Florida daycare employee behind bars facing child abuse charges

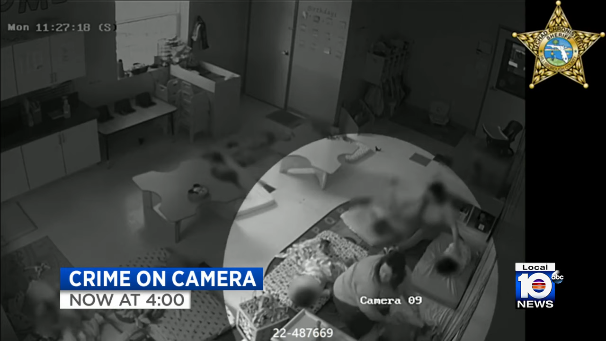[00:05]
Police in the Tampa area arresting an employee at a daycare for child abuse just days after the daycare owner was charged with the same crime. The two women were seen forcefully pushing and pulling a child's head and neck.
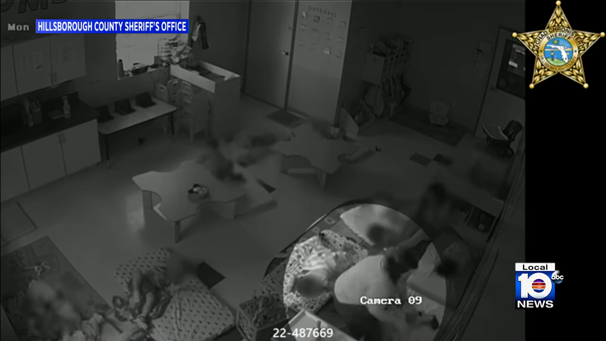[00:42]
and then forcing the child to lie on their stomach. She's seen trying to hold him down using the weight of her leg. Police say just a half hour earlier, the woman's boss, Ronglu, used the same tactics to try and get a child to take a nap. The child is seen profusely just flailing and trying to get out from beneath her.